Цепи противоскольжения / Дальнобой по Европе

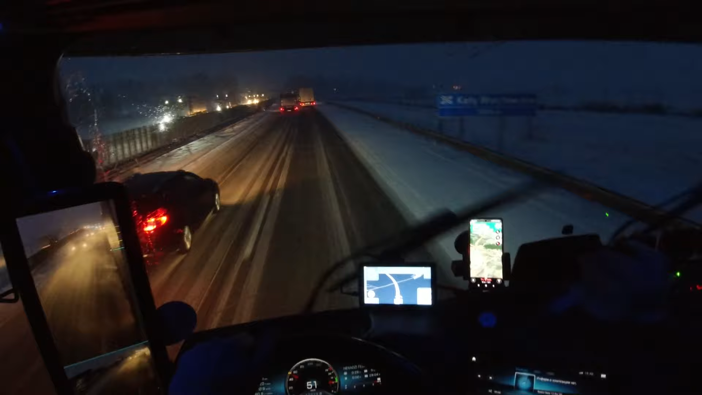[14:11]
Занимались тем, чтобы выехать с паркинга Вот так вот Вот так вот Снежок Немножко испортил Весь план Но, как есть, так есть В принципе, уже выехал на дорогу А4 Из Вроцлава Туда, как в сторону Дрездена На Германию Тоже снег идет Дорога, видите, какая Все едут, колонна целая Вон, скорость 50 45 Где-то 55 Но так,